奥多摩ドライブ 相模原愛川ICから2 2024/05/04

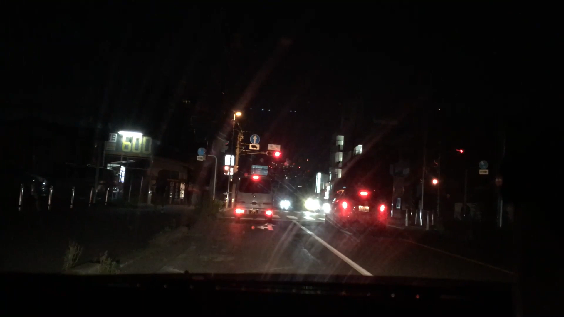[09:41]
後ろに行ってんのか。 何が？ 警察車両。 あ、警察車両いた？ うん。 若干寝落ちしちゃった。 左曲がって、あ、曲がってった、曲がってった。 火事？ わかんない。めっちゃ警報鳴ってた。ビリビリビリビリビリ。 鳴ってたね。 うん。何の音だろうと思って。